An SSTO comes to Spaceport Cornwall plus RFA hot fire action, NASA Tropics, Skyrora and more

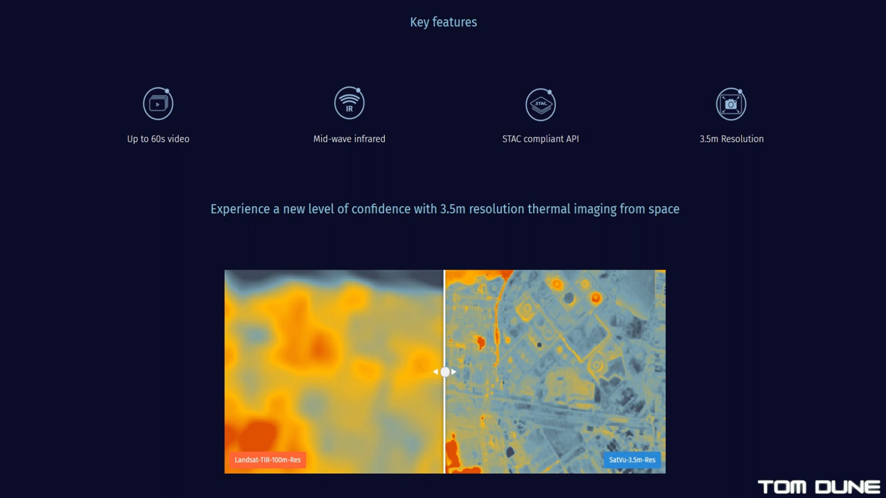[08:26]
It will utilize a 0.32 meter diameter telescope and a Mercury Cadmium Telluride co-detector to monitor temperature fluctuations in a range of capabilities day or night.